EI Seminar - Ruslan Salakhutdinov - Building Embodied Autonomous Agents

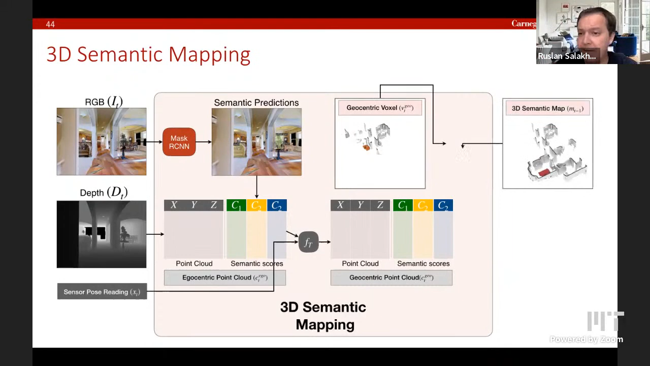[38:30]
we have a representation of the works around space and then we do map aggregation this is very similar to what i've shown you before uh right so it's you know if you have these pieces there's a little bit of you know learning that that's happening here but um and you can certainly improve uh that part of the system by what we buy a lot but the basic
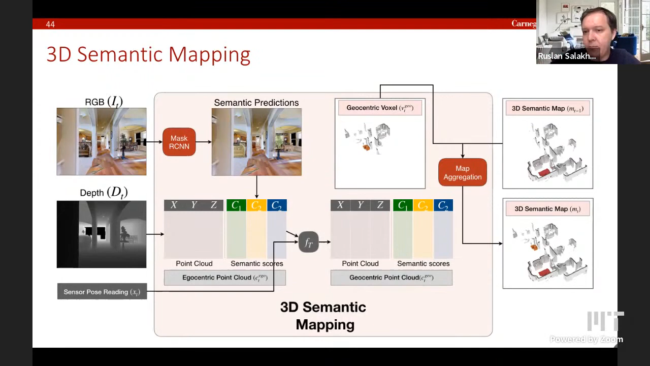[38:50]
way that we're doing it is essentially a simple um a simple mapping right
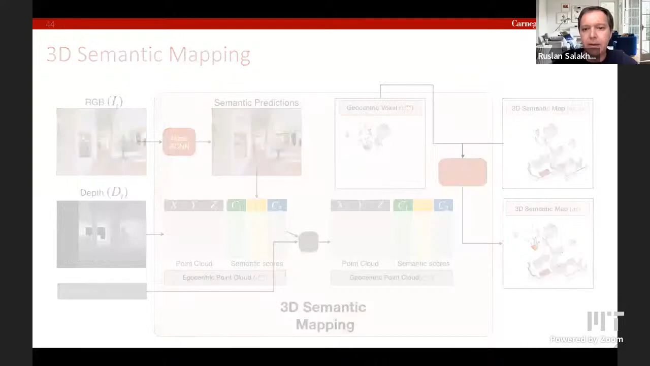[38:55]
and now as the agent explores the environment it
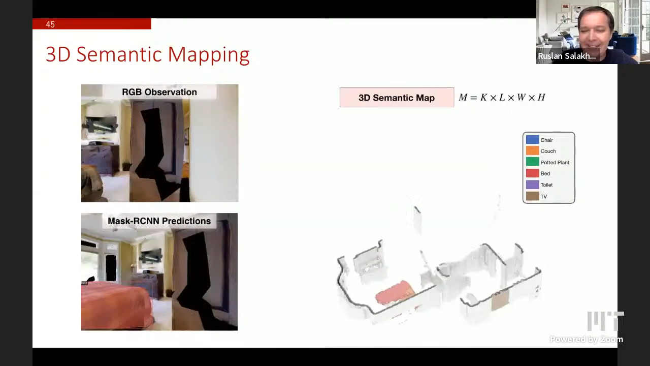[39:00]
builds this uh semantic uh 3d map so it's a
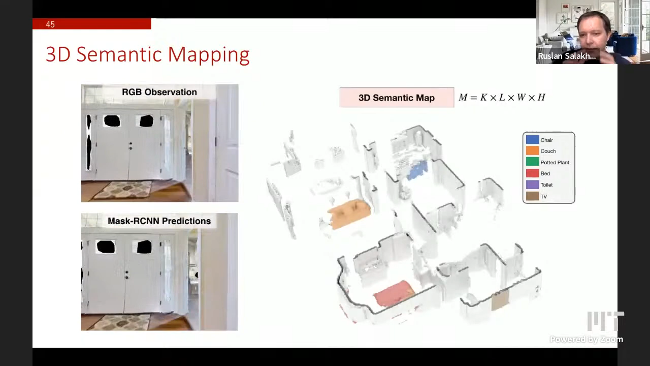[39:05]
voxelized based representation right and the map is represented by you know length width height as well as k k is the number of channels and the number of objects so here we're looking at six objects
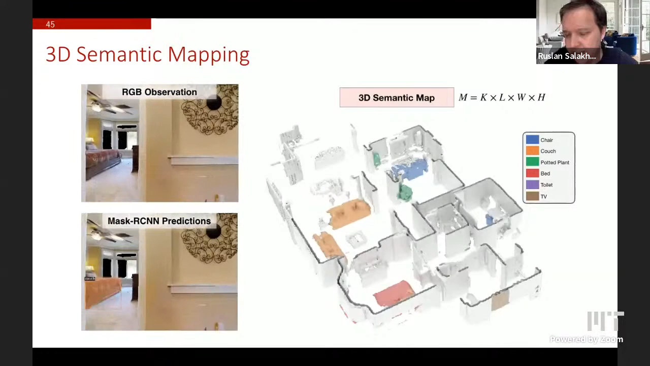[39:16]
um right of course you can expand it to more objects
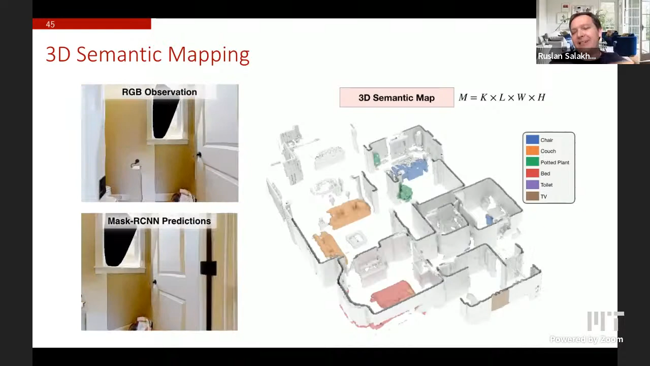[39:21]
and more scenes and more environments so the entire system can be scaled just requires more compute but this is what the semantic map looks like now the question is you have a policy because you have to take actions to move around in this environment the question is what type of policy you should be learning so that you can explore this uh um
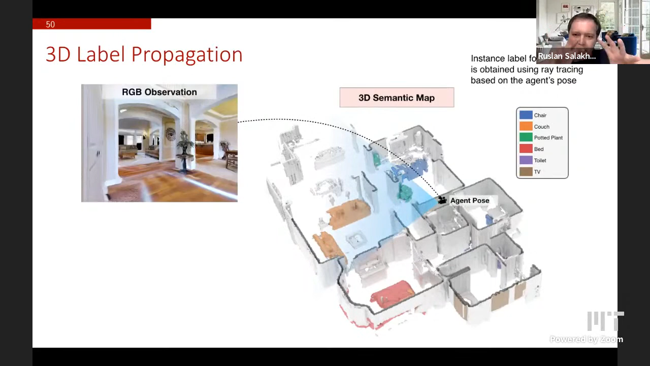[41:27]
location the agent has the pose um and what we can do is we can essentially do instance level segmentation by doing ray tracing so essentially projecting this 3d semantic map onto the 2d uh image and
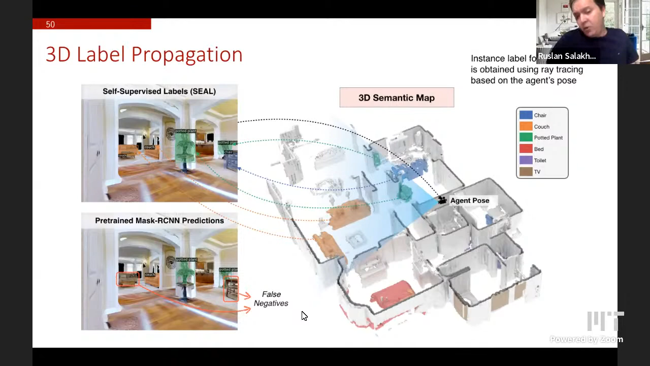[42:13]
as a table or or is another object right and so essentially now we can fine-tune our system to say you know what this is a chair so predict this as a chair um and this is exactly what happens as the agent moves around through the environment and um and this is another example of um a false positive sorry and so because we we have the estimation of our 3d semantic map it's easy enough for us to figure out where our